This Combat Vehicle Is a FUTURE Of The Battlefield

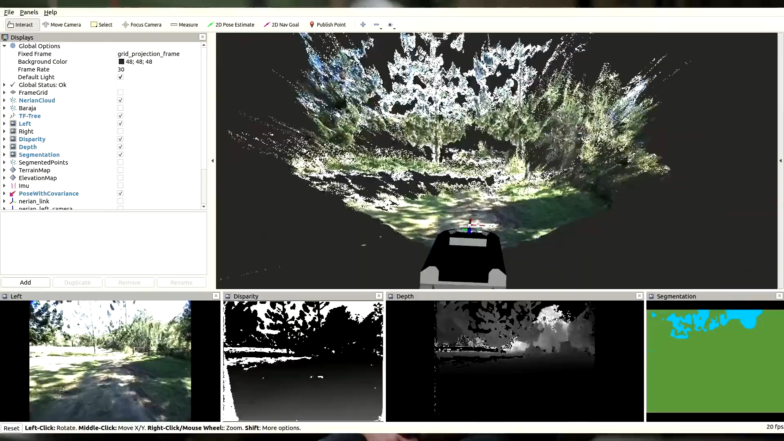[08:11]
Equipped with state-of-the-art sensors, including a 360-degree LiDAR system, X-band radar,